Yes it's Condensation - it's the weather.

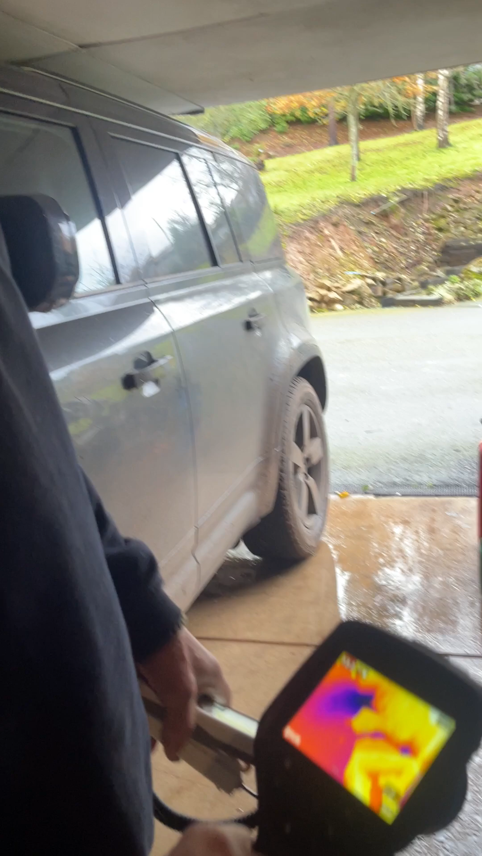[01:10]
this so i've got the imaging camera out and um yeah it's been a little bit
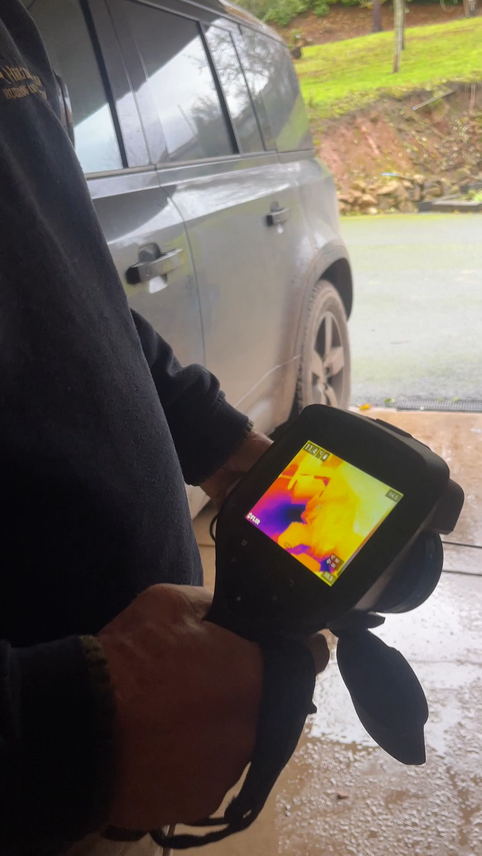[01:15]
blowy during the night but this is interesting because there was some um um
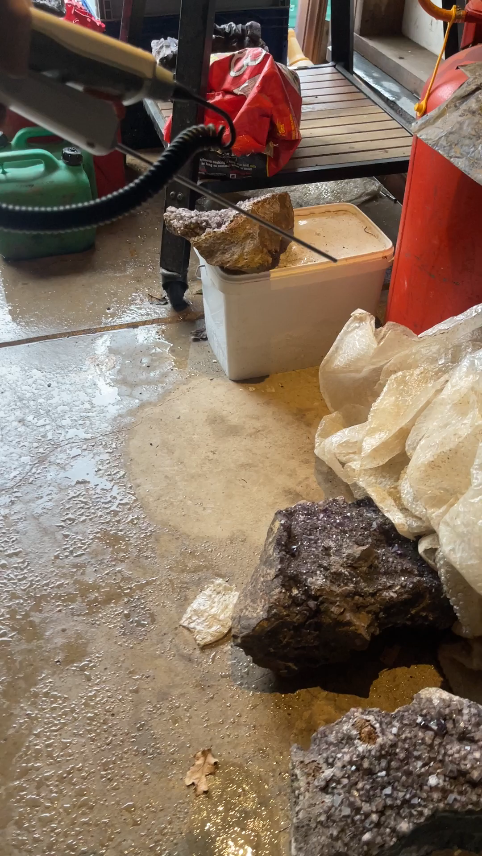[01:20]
bubble wrap here from unwrapping our our rocks and it was covering and insulating the floor so that floor measurement there is 10.4 all
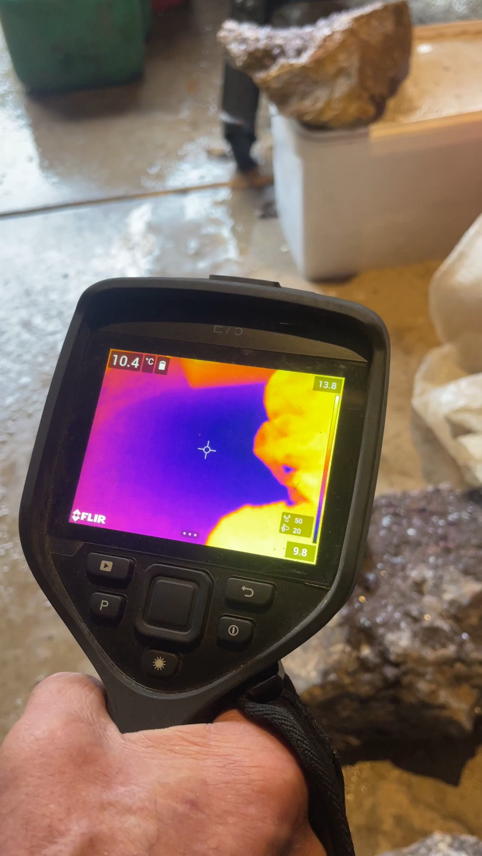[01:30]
On screen: spot 10.4°C
right and where it's condensing at the moment it's 11.7 you can see on the
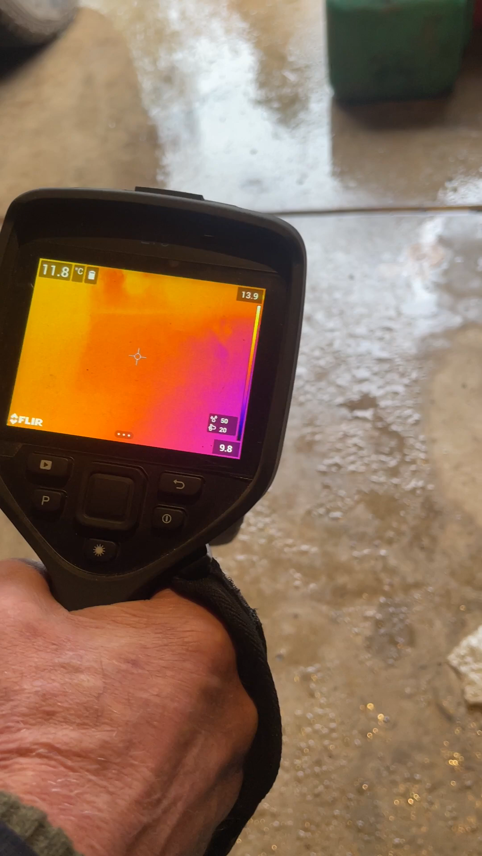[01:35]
On screen: spot 11.8°C
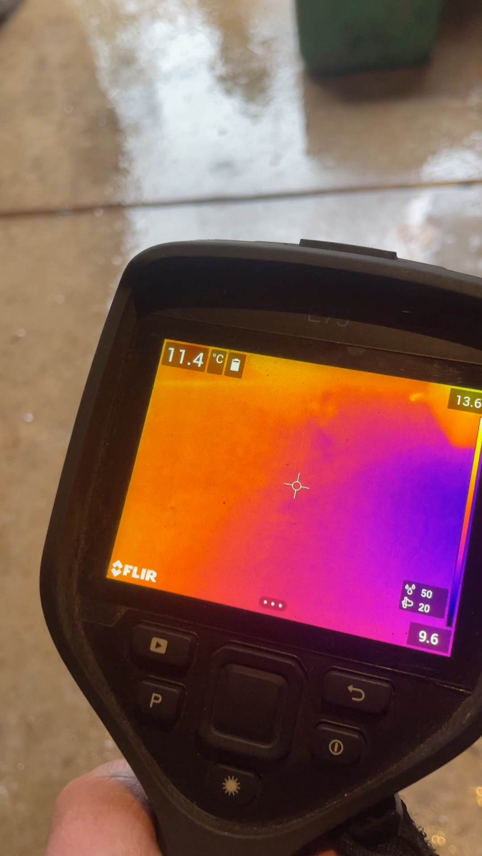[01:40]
On screen: spot 11.4°C
there you go look 11.5 11.4 on the imaging camera so this is cold concrete so having established it's cold concrete we then look at the